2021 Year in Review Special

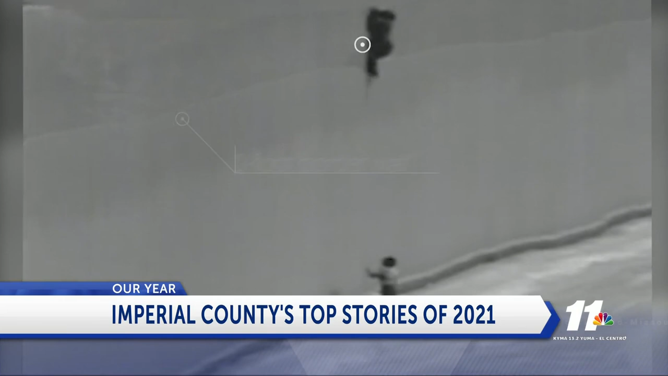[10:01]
This time, El Centro Sector Border Patrol agents say smugglers lowered a group down over the wall. That's what you're seeing there by rope. The chief adding tonight, these heartless, greedy smugglers continue to endanger the lives of undocumented individuals for money.
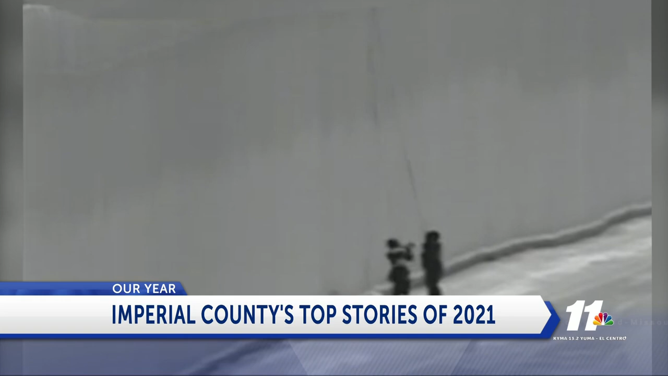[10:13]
And as we head into the winter season, U.S. Border Patrol tells me that they expect more illegal activity along the...